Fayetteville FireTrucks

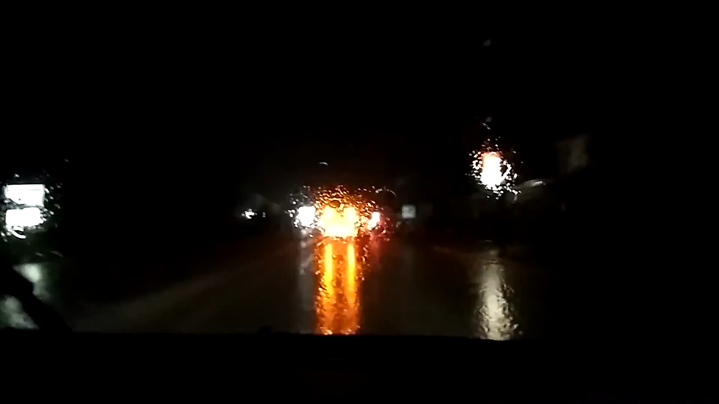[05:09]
We're following a fire truck and... What a boy. No, we're going home. It's going back to the fire station. So... Think someone's riding back there in the rain. Kind of focused there. I'm trying as hard as I can. I'm just kidding. It's looking great. Let me get right up on it. Stop. No, not even get right up on it.